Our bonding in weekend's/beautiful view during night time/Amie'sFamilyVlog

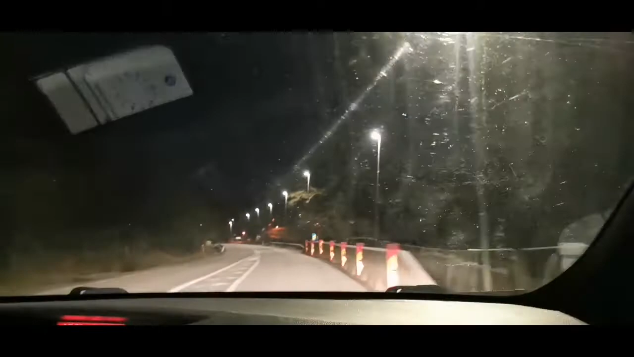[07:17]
Yeah, here is the bridge. Then I know it's Iterby.